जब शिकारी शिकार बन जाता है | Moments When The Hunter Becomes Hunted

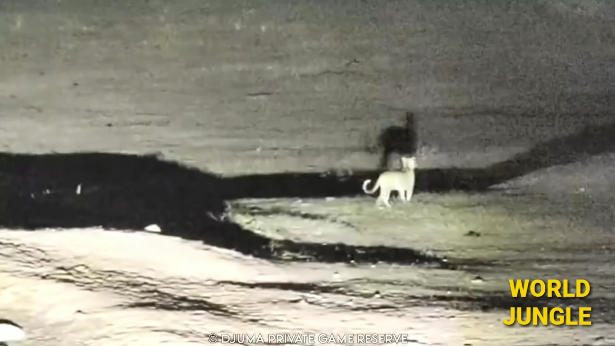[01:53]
एक अस्वाय जंगली बिल्ली गुप्त खत्रे से अनजान होकर बहुत करीब भटकती है,
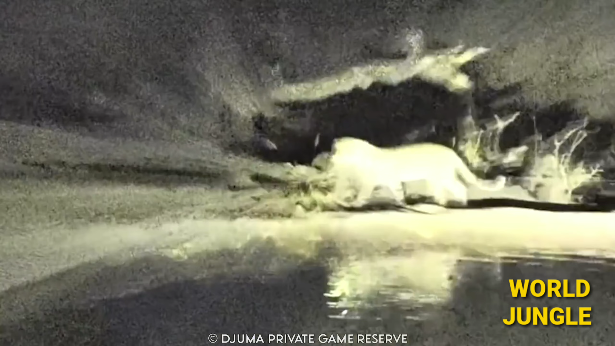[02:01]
शिकार का संकीत है,
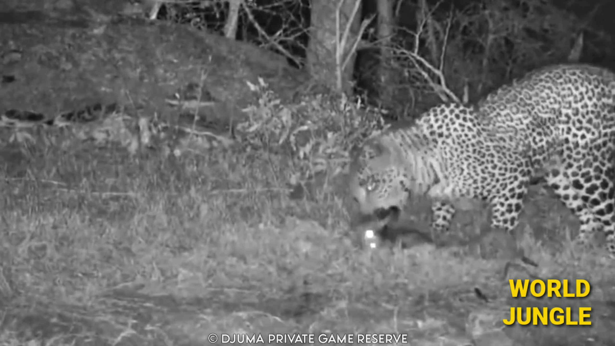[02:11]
तेंदुआ, शंड, भर के लिए भमित होकर उच सुता से अपने शिकार को सूमते वे एक कदम पीछे हर जाता है,